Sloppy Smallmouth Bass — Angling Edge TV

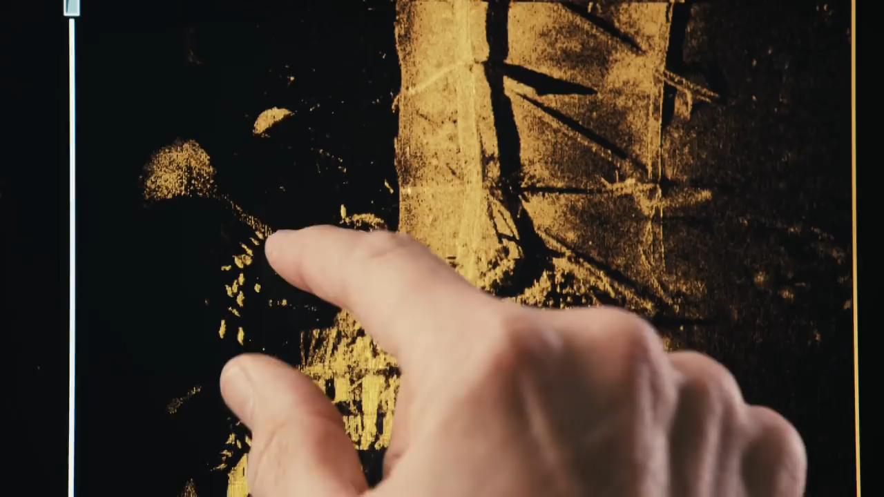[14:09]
Introducing the Solex series, from Mega Imaging to Auto Chart Live,